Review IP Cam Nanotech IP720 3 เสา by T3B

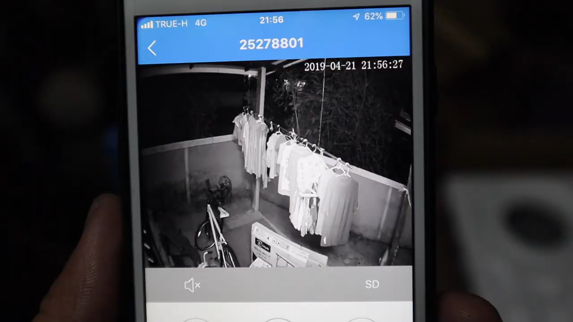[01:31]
11 จุดครับชัดในที่มืด ตัวนี้ครับรองรับการได้ถึง 64